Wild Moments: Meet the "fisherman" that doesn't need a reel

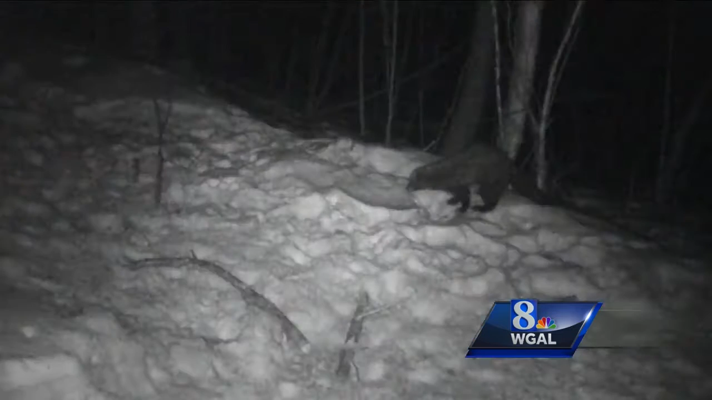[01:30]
Sam Raynell of Lebanon sent me a couple of photos of fishers that he surprised with his trail cam near Liverpool in Perry County. Being big weasels, fishers are accomplished predators, but don't let that keep you in the house, Patty.